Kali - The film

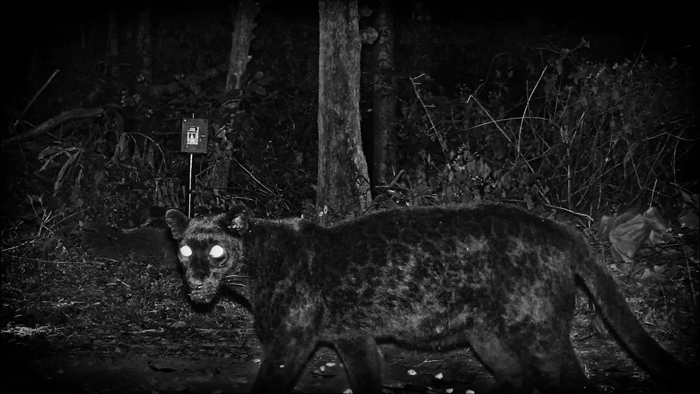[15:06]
The camera traps, though, reveal their relative abundance in the area.
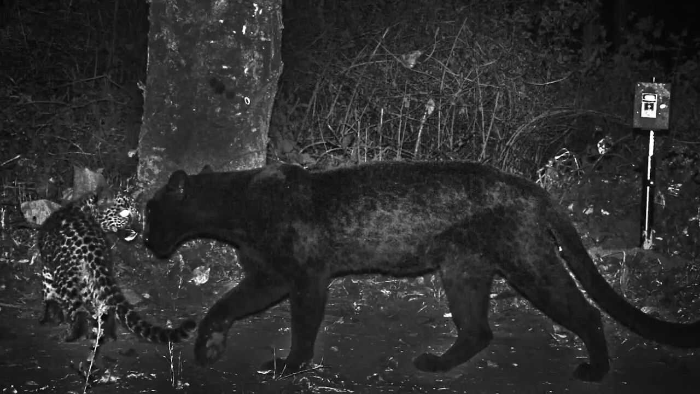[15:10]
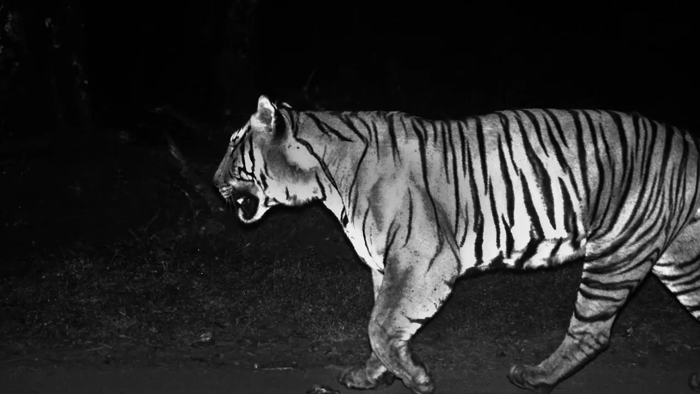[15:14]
Tigers, leopards, and other small cats also pose for these cameras,
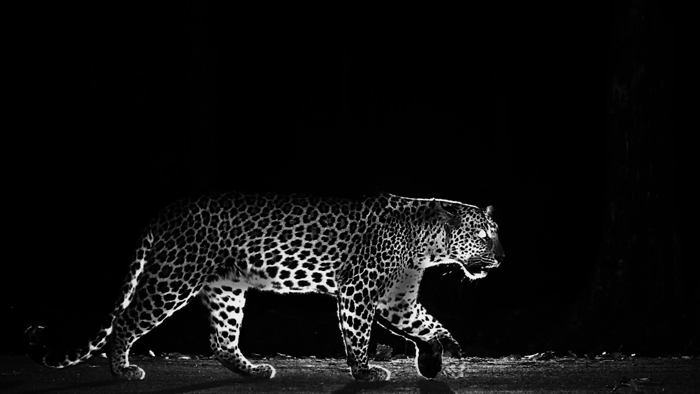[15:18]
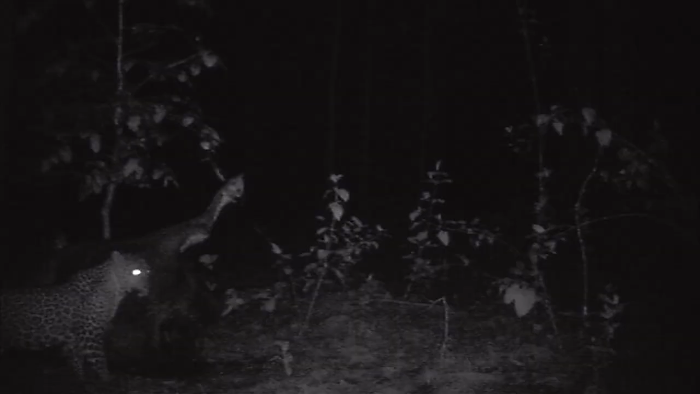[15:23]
the camera traps reveal the unseen side of the jungle, a secret door into the mystical world.